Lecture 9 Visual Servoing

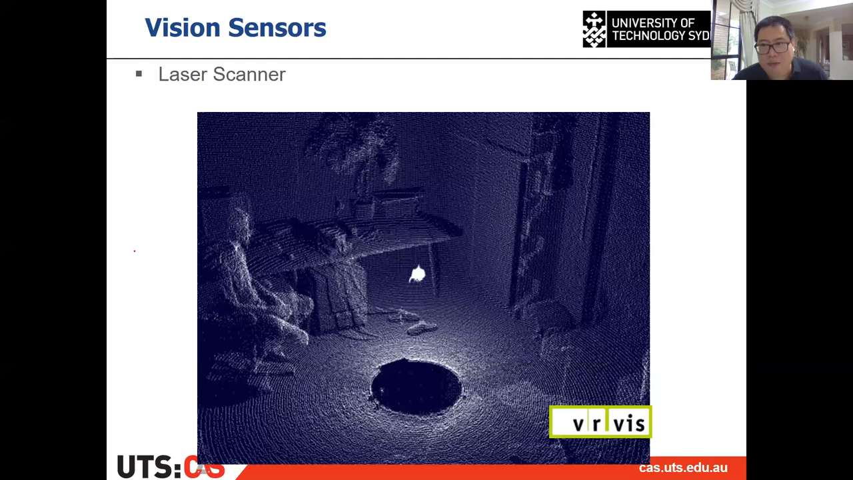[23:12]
it can segment the object out and estimate the pose of the shape and pose of the object, and then apply the visual serving because the depth information is quite accurate as well. All right, so that is the laser scanner. Then another vision sensor